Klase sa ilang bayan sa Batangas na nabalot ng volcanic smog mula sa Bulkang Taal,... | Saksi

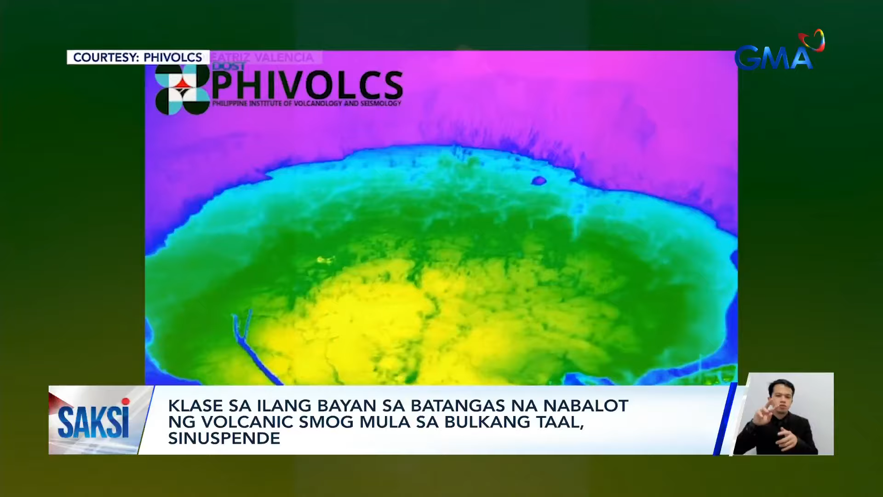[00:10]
Ayaw po sa FIVOX, tumagal ng labing isang minuto ang mahinang phreatic eruption ng bulkan na nasa Alert Level 1 pa rin ngayon.